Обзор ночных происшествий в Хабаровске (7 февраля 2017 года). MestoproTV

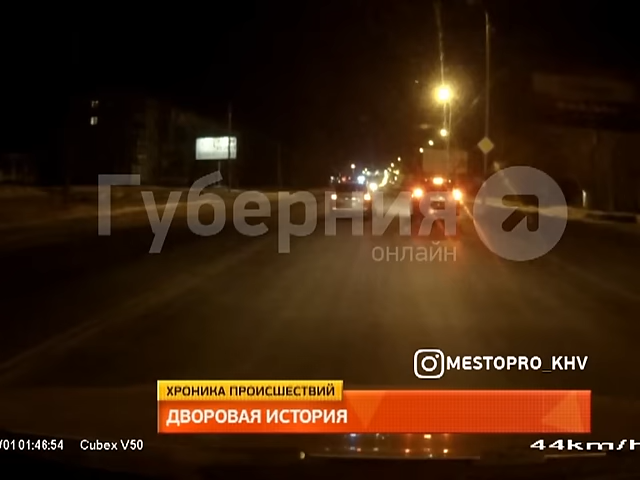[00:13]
после непродолжительной погони автоинспекторы задержали 26-летнего водителя, который за 15 минут до этого разбил чужой автомобиль и скрылся с места аварии.